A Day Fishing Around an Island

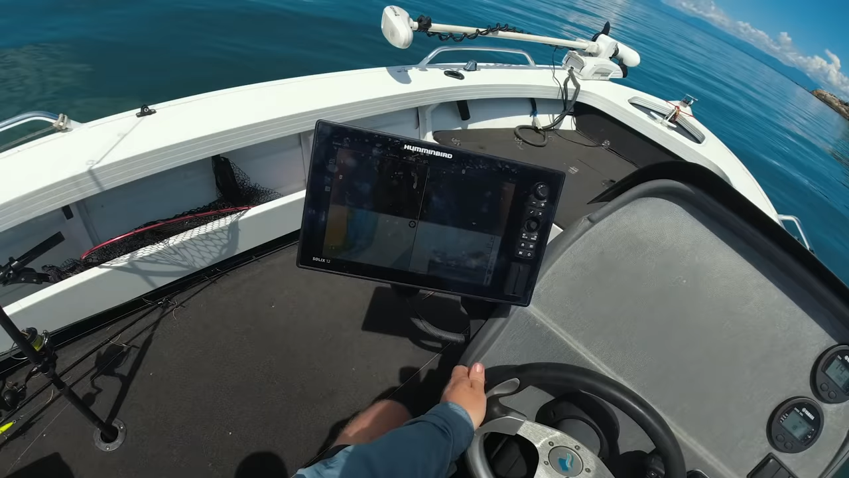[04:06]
The bait here is ridiculous. Look at that. There's probably a shark on top there.
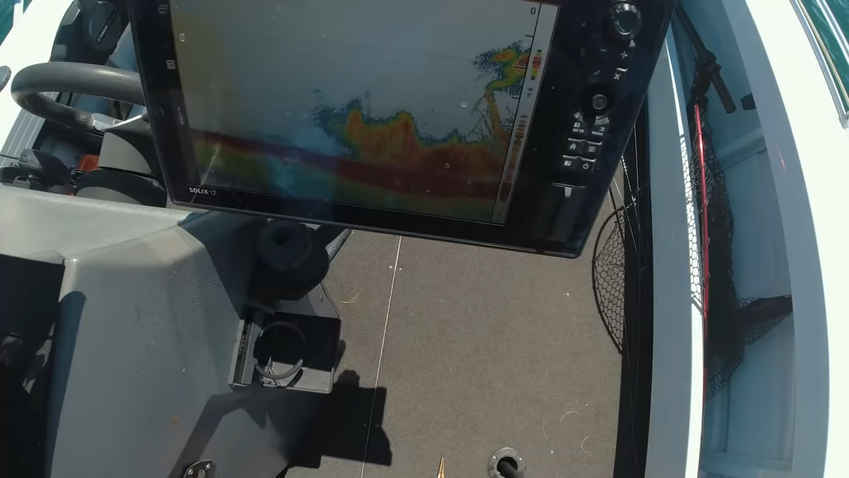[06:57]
Look at that. Oh, my jeezus. Sharked.